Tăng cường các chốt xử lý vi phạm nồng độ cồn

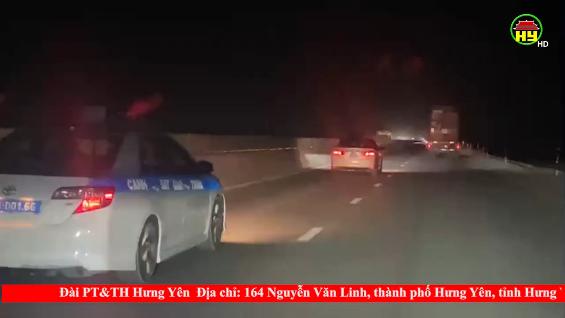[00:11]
Đêm ngày 5 tháng 10, các phóng viên theo chân Tổ Kiểm tra số 1, Tổ phòng Cảnh sát Giao thông Công an tỉnh Hương Yên lập chốt trên tuyến quốc lộ 5, xử lý về vi phạm nồng độ cồn.